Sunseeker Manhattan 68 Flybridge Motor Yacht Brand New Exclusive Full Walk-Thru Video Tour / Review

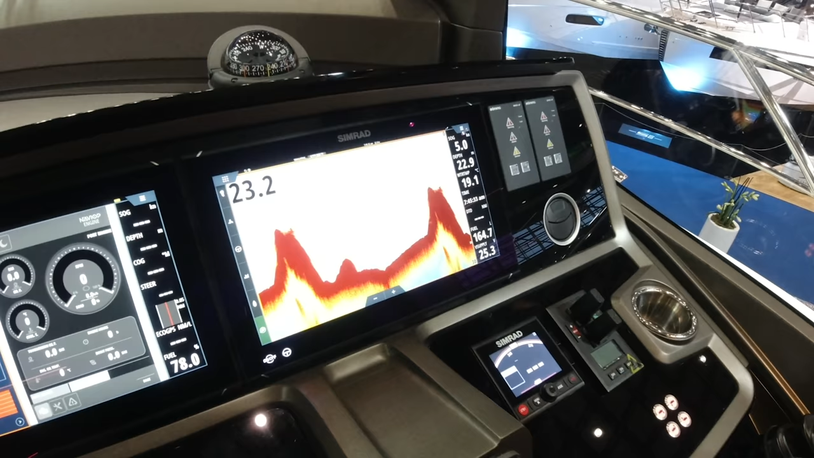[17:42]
so two 16 inch displays, giving you a multitude of different navigation information,